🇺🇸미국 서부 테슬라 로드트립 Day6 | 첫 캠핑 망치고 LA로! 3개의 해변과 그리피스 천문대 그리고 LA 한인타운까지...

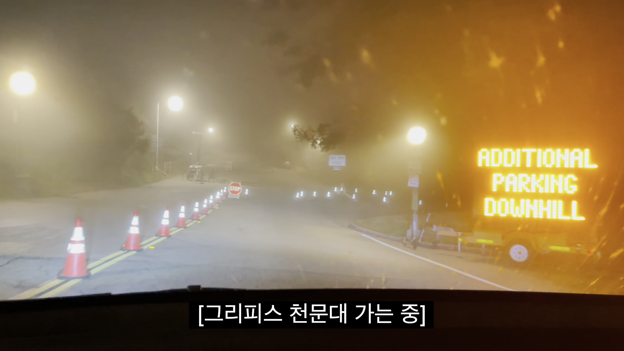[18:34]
지금 그리피스 천문대에 올라왔는데 별은 고소하고 야경도 고소. 분명히 저 밑에서 이 정도까지는 아니었잖아.
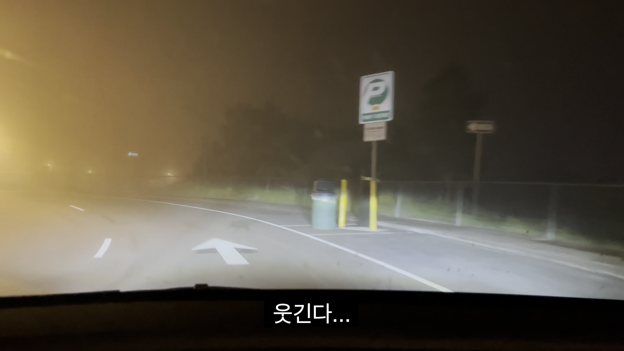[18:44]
웃긴다. 어쩔 수 없지 뭐. 매일 밤마다 트라이가.
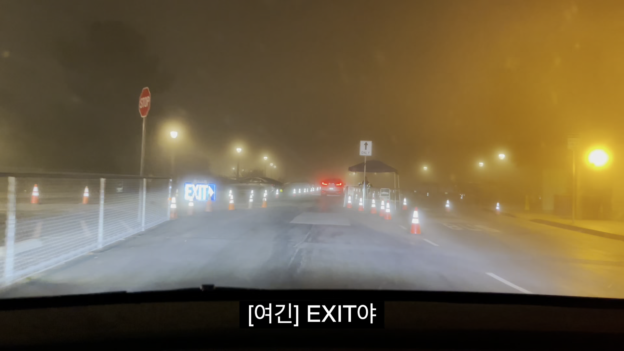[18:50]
엑세트야. 그니까 얘 잘못 왔는데 우리가. 여기 못 세우는 거겠지? 다시 돌려야 되나?
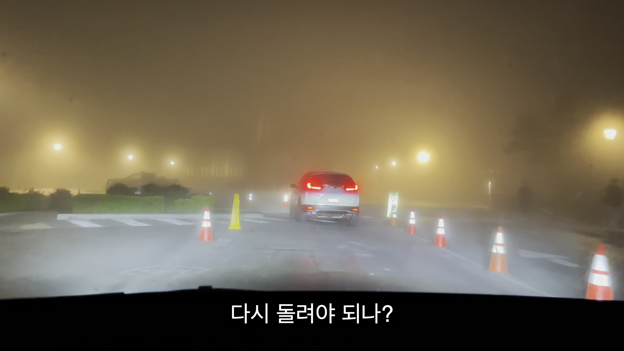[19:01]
다시 돌리면 되지 않을까? 어머, 돌아나가는 거야. 어머, 어머, 어머, 어머. 천문대 앞에 놓고 돌아나가는 거야. 어머. 저 앞에 차를 쫓아가다가 길까지 잘못 들어서 가고 한 바퀴 다시 돌았습니다.
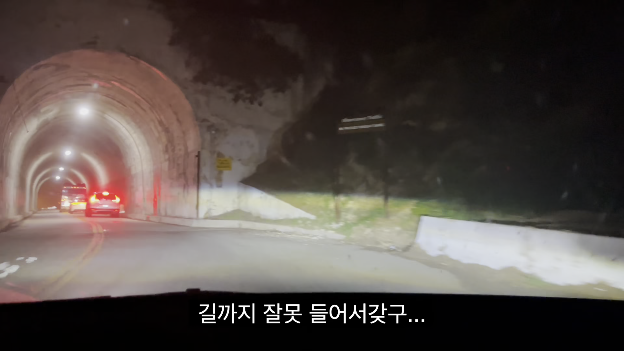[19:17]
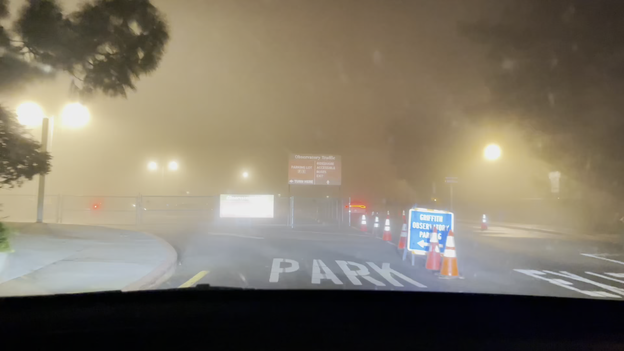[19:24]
이렇게 왼쪽으로 들어왔어야 주차를 하고 볼 수가 있습니다.
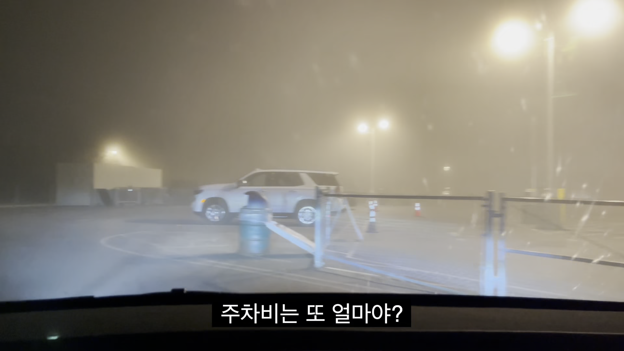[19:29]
파킹비는 또 얼마야?